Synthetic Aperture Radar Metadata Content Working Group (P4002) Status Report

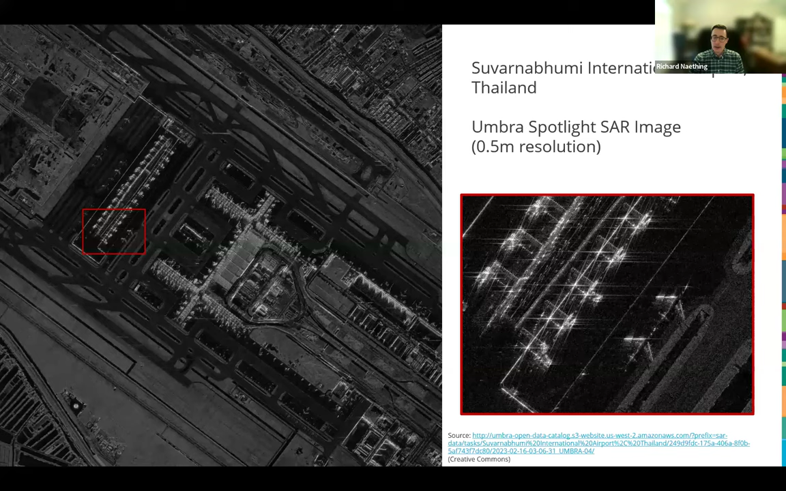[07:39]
And again, this is an example from Umbra, but you can find similar things from some of the other commercial vendors like iSci and Capella. All right. So the other thing I wanted to touch upon is the process to form these images.
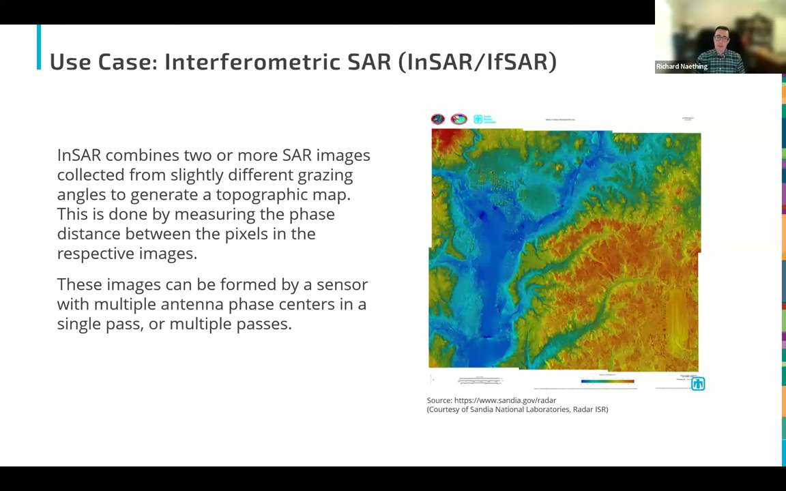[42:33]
and you can form an interferogram. If this is done over multiple passes, then of course you can form a differential interferogram where you look at, at terrain change over time. So that's a really important, um, product in earth sciences and something that, that we want to support. Um, the other thing is that's looking at the phase of this complex pixel value.
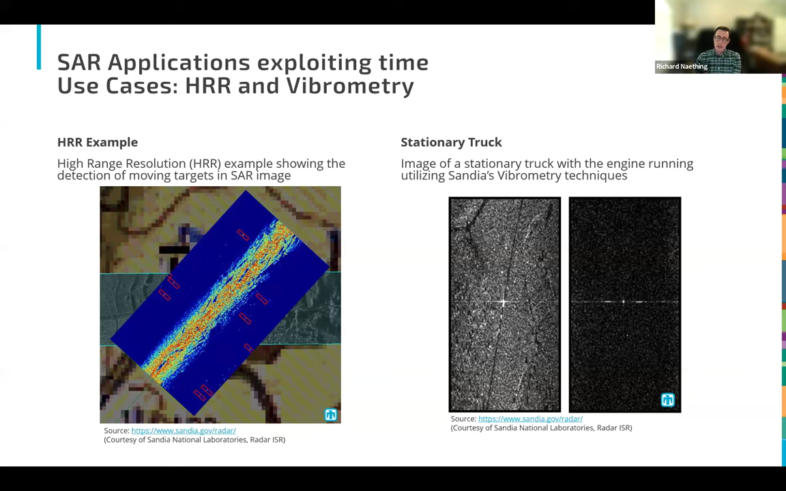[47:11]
That's also something that you can detect, but both of these products require digging into, you know, what's happening in, um, in time during the course of the collection. And so the approximations that you utilize to get to a final image product, you want to be able to unpeel and get back to that raw time information. So, you know, what, what we're really looking at here is depending on the processing that you want to do,